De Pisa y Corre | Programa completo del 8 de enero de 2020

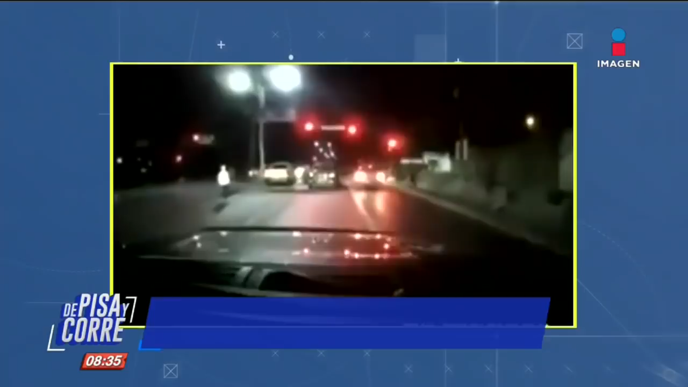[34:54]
En redes sociales circula un video en el que presuntamente ciudadanos estadounidenses logran escapar de un retén instalado por un grupo criminal en Nuevo Laredo, Tamaulipas.